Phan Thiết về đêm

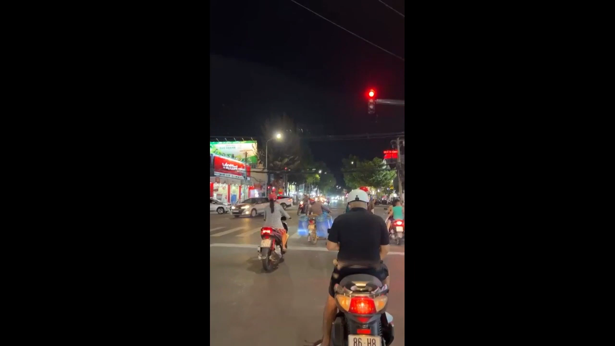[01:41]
Đúng rồi, nhưng mà ở đây cũng nhộn nhịp náo nhiệt, cũng đèn hoa phố phường này cũng tùm lum tà la. Chào Mạnh Đức Quỳnh. Thôi quen đâu, thôi quen già đâu, chưa vô à.
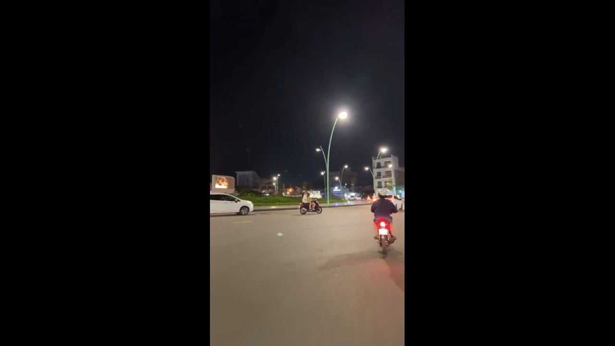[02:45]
Ồ, đây có cái tượng đài của. Tượng đài chiến thắng. Tượng đài chiến thắng.
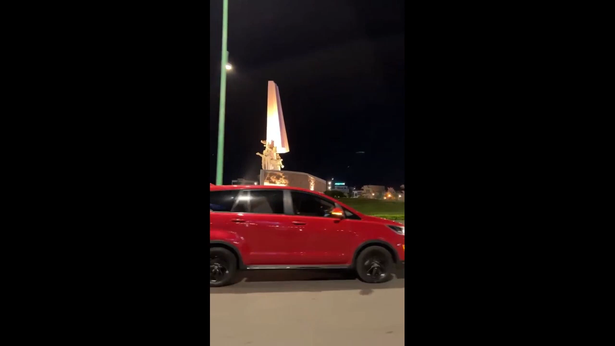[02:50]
Tự nhiên giải phóng Phan Thiết là ngày 9/4, 9/4 là giải phóng Phan Thiết.
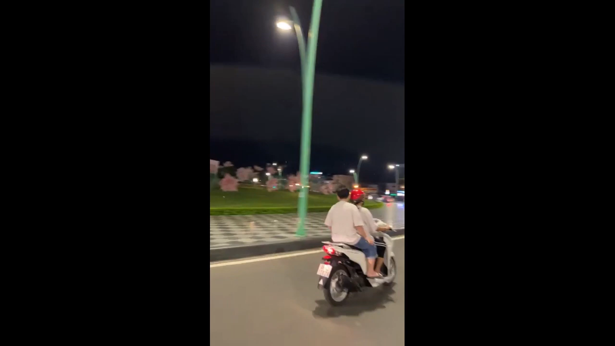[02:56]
Ồ, mà đây đẹp quá thấy không?
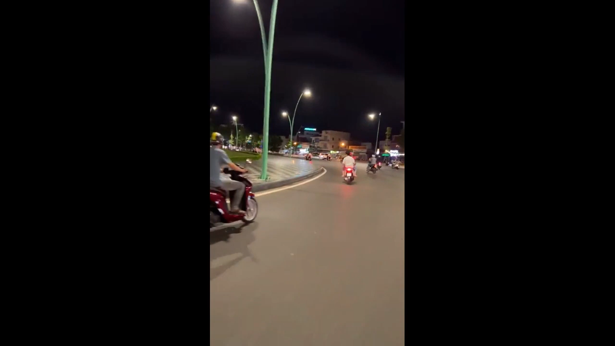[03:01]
Đứng bên bãi cỏ quay cũng được, mình được quay lại, mày quay là bên kia có không? Bên này nè, bên này đẹp quá. Đi ra cái đường này là ô này đèn luôn rồi, y chang nó Cần Thơ nó cũng ná giống vậy nè, là tối là lên là đèn là muôn màu muôn sắc quá rồi đẹp.
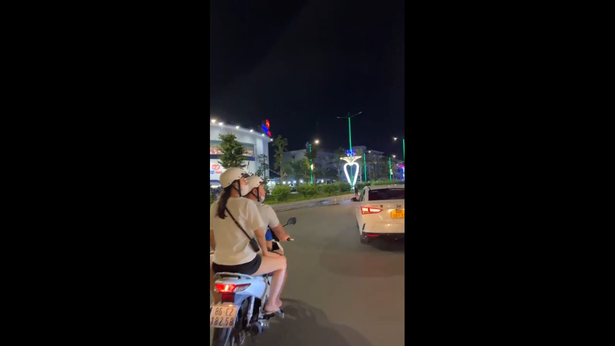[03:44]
Đẹp ghê chưa? Đẹp không? Rồi chưa? Cực kỳ chưa? Phan Thiết là lên 99 là lên thành phố. Đây. 24 năm. Đó, thành phố Phan Thiết đây.
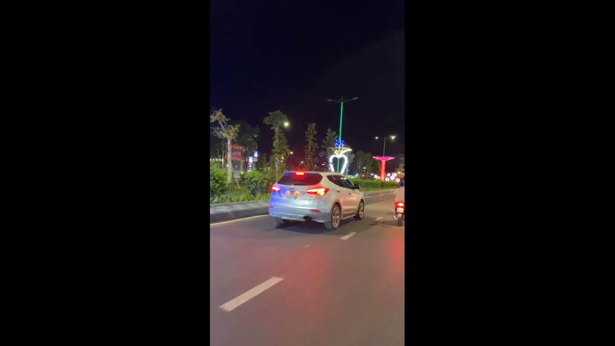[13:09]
Đây là thành phố Phan Thiết.
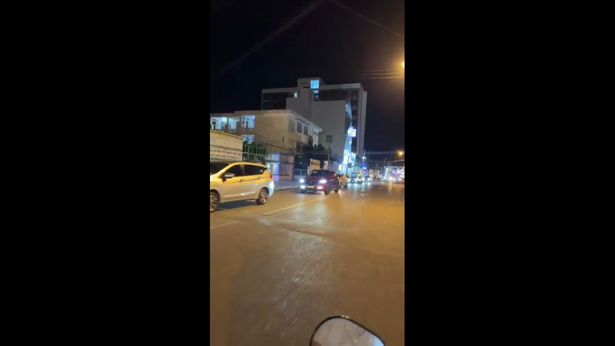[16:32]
Nhà thuốc nè, nhà thuốc tây rồi các cái đủ thứ, nhà thuốc lộc châu.